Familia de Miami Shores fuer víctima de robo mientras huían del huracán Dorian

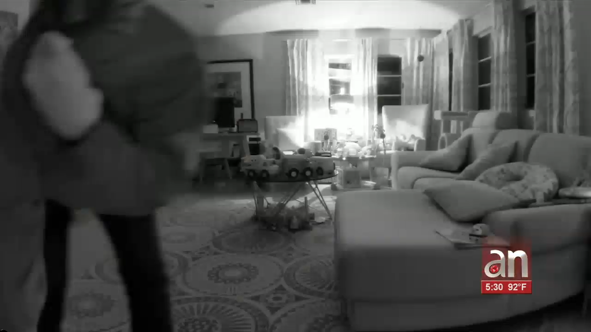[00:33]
Los ladrones quienes rompieron la ventana trasera y usaron una palanca para ingresar a la casa, quedaron registrados en el video de vigilancia de esta vivienda,